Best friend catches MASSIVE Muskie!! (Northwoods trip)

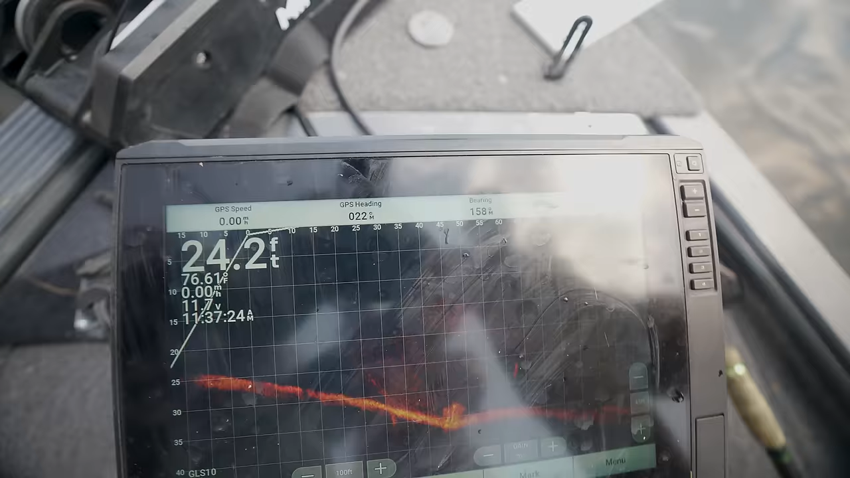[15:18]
On screen: depth 24.2 ft
Hit like that. Where am I at? Hold on, like, let me see. What's right in front of his face? I wish you had one of your frostbite baits, dude. We do? Should I hook it up? Yes!